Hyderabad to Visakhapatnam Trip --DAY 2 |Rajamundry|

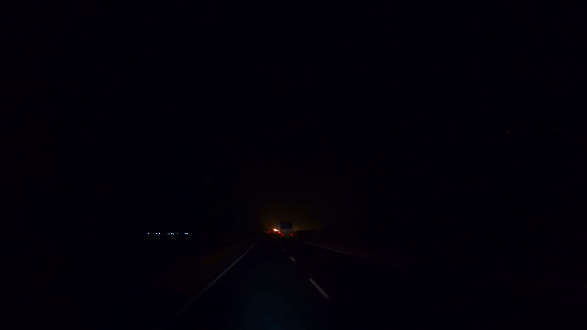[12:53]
तो बॉस आगे फॉग तो देखिए एक बार, कुछ ज़्यादा ही ठंड है।
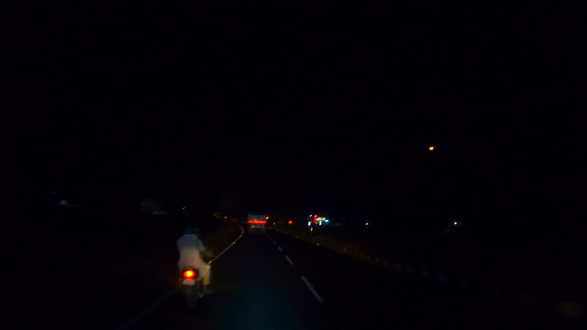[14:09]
बहुत अच्छा हाईवे है बस, बहुत अच्छा हाईवे।